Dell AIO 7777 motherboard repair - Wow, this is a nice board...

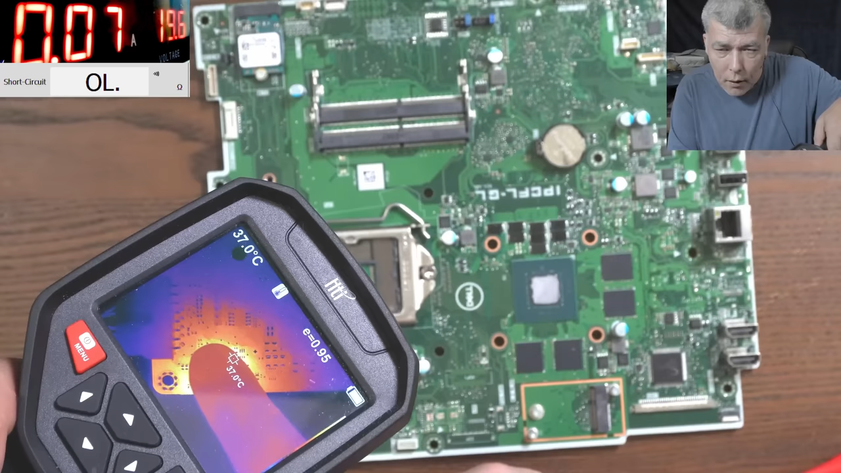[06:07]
On screen: spot 37.0°C
yeah it is hot but it's not on this side of the board must be on the other side let's have a look together
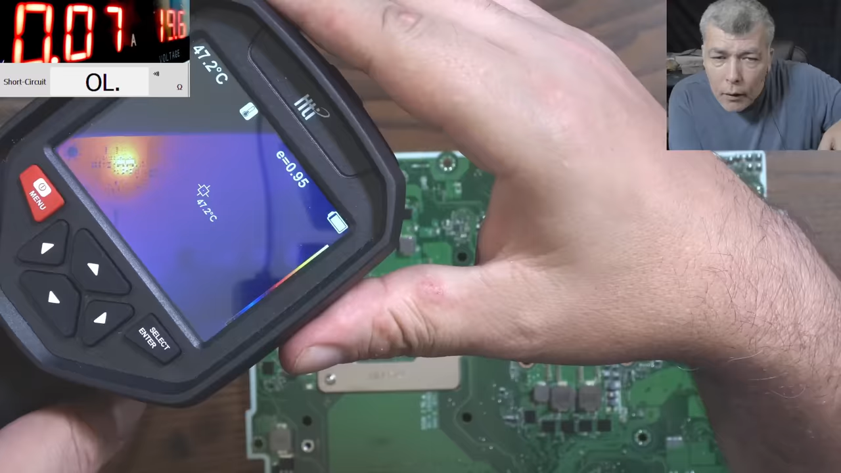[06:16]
On screen: spot 47.2°C
huh so what do you think we have we
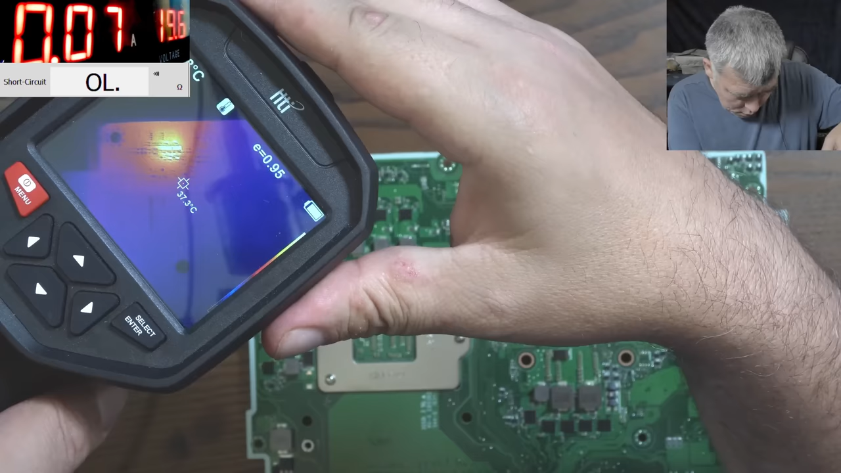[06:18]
have two transistors like normal transistors which wow they are mad hot
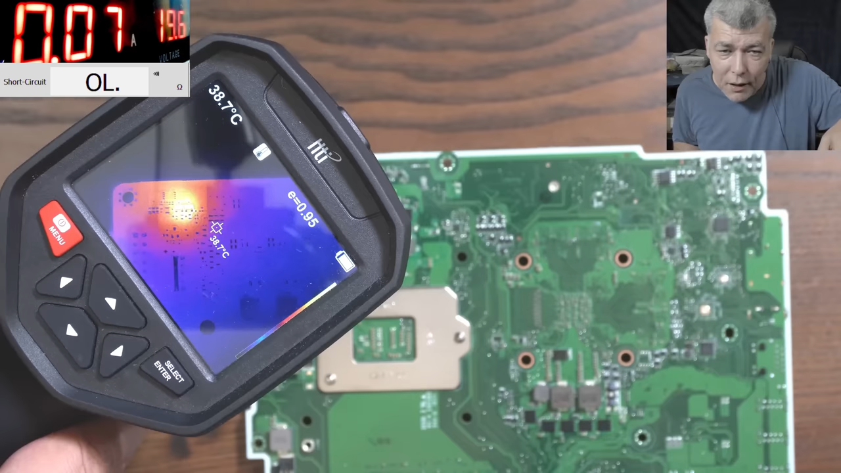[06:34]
On screen: spot 38.7°C
okay so that's the input circuit I can see it now yeah and the next MOSFET is probably on the serial mode with the serial mode with the power so check here the power connector yeah you see red so this must be plus
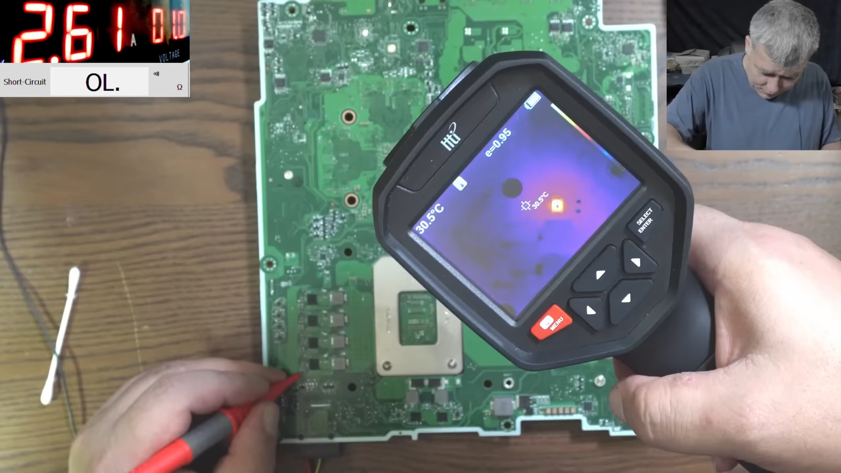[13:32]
On screen: spot 30.5°C
oh lol ok ok ok so can you spot the problem huh
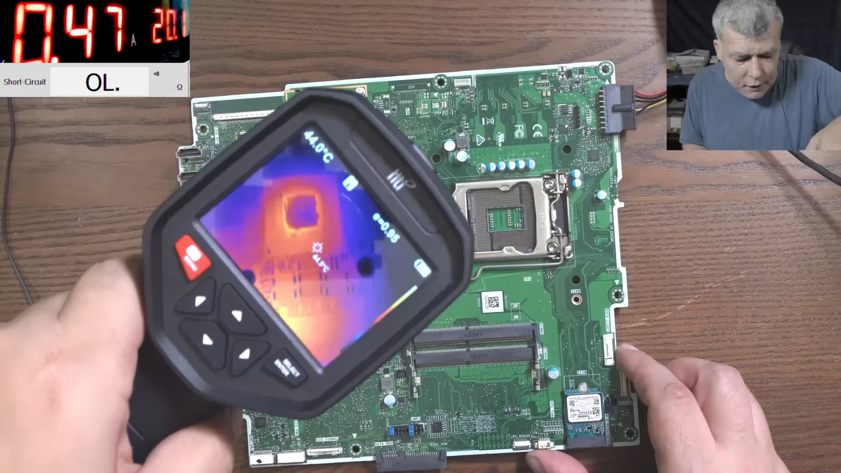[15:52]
On screen: spot 44.0°C
and that's all so everything is fine what do we have here here we have the GPU which is on what do we have more
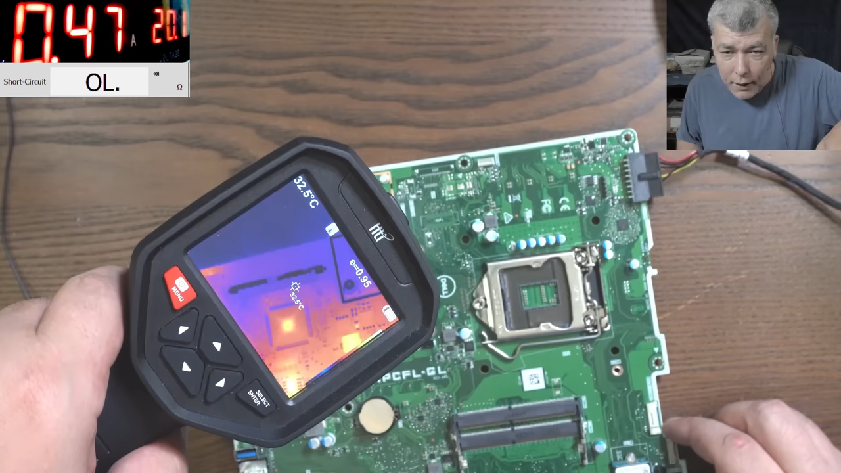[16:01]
On screen: spot 32.5°C
here we have the we have one chip which is on we have power supplies which they are on
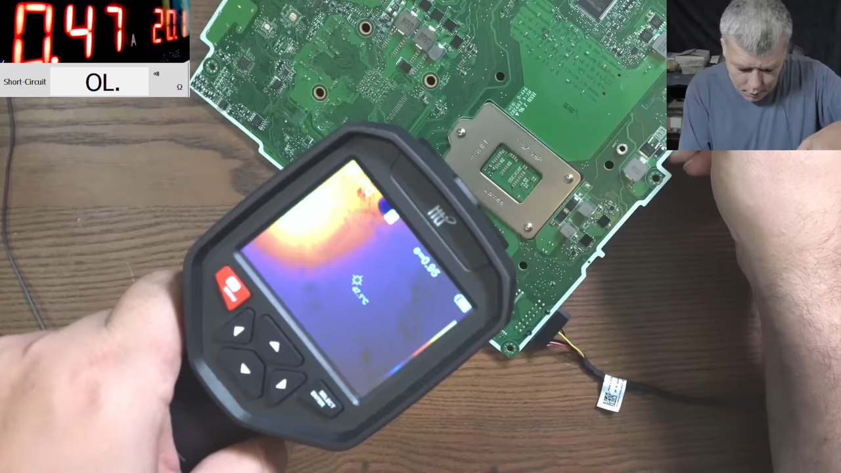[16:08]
the CPU power supplies they are on obviously is no CPU those power supplies they are on
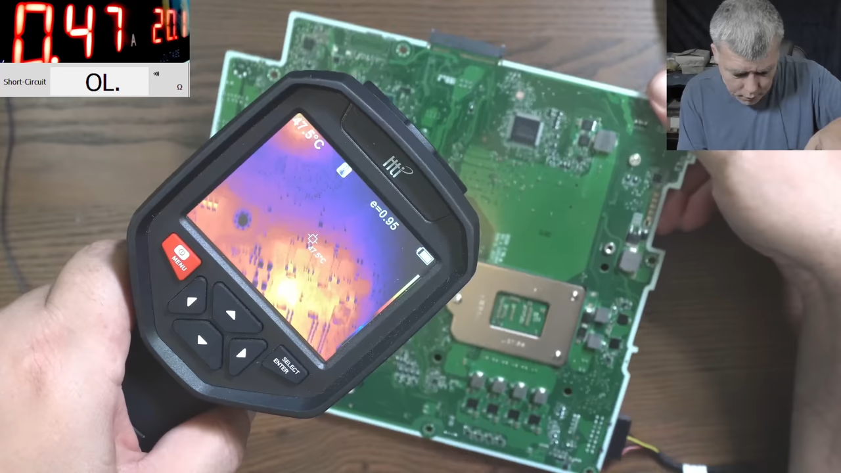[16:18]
the chipset it is on the SMCS chip it is on yeah so the board it's up and running we can check the voltage on the power supplies
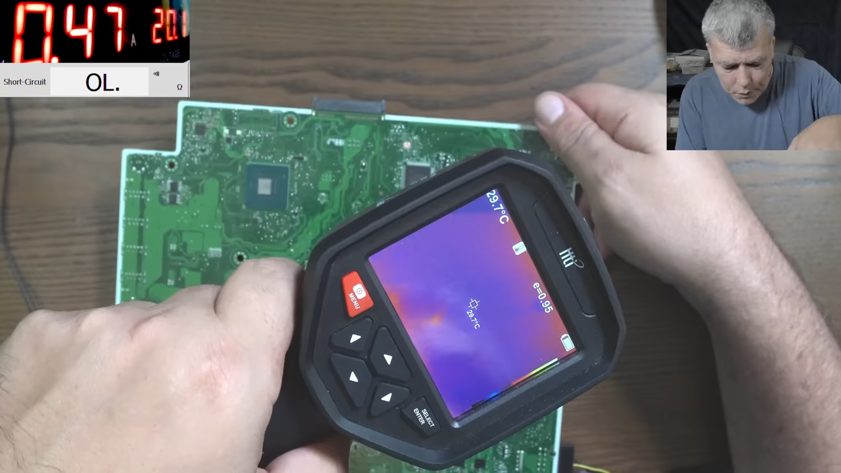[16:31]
but obviously the board it will get stuck without the CPU it cannot pass the test we don't have the CPU and the RAM memory right?